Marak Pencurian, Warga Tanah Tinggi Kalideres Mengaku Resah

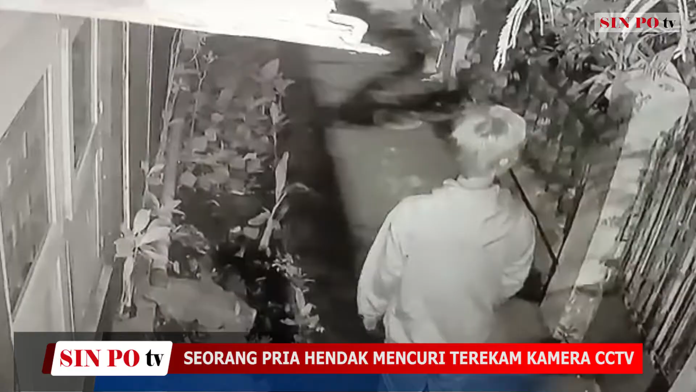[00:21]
Seorang pria diduga pelaku aksi kejahatan terekam kamera CCTV saat mencongkel jendela rumah warga di Jalan Tanah Tinggi, Semanan, Kalideres, Jakarta Barat. Aksi pelaku diketahui warga, di mana pelaku langsung melarikan diri. Seorang pria diduga hendak mencuri terekam kamera CCTV saat mencongkel jendela rumah warga di Jalan Tanah Tinggi, Semanan, Kalideres, Jakarta Barat, Senin, Dini Hari. Dalam video rekaman CCTV, pelaku terekam jelas saat sedang melakukan aksi.
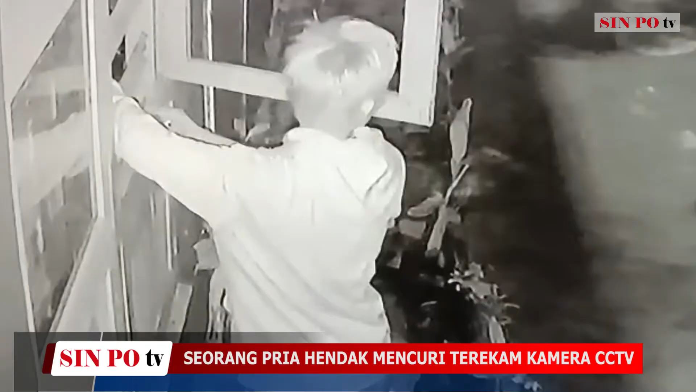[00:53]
Namun aksi pelaku dipergoki oleh pemilik rumah, pelaku pun langsung melarikan diri.
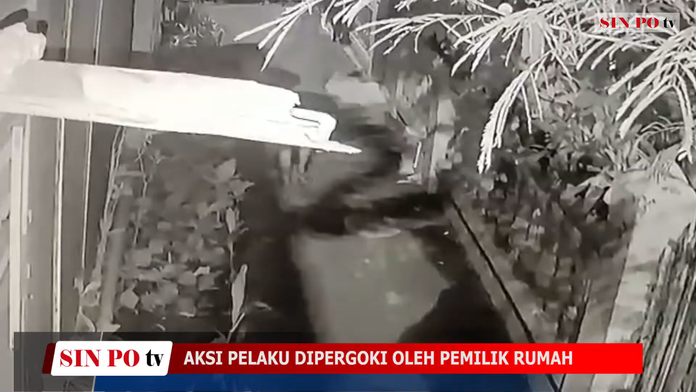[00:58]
Menurut keterangan korban, saat ditemui selasa pagi, aksi pencurian di kawasan ini memang kerap terjadi.